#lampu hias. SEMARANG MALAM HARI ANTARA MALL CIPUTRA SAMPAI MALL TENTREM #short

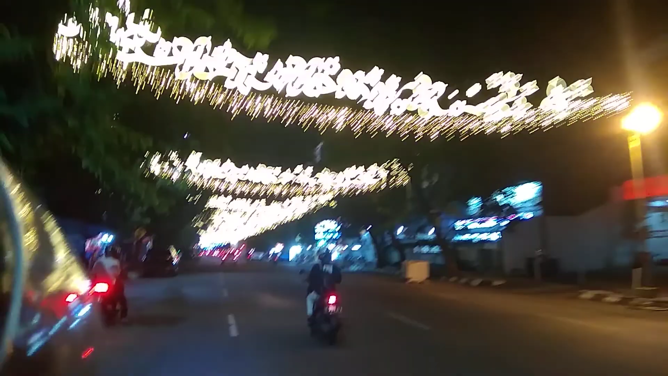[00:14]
suasana baru di area Simpang 5 dan Jalan Gajah Mada, guys. Lampunya berkelip-kelip seperti ini. Wow, keren banget, indah banget, guys. Wow. Ini dari depan Ciputra sampai ke lampu merah Hotel Tentrem, ya, guys.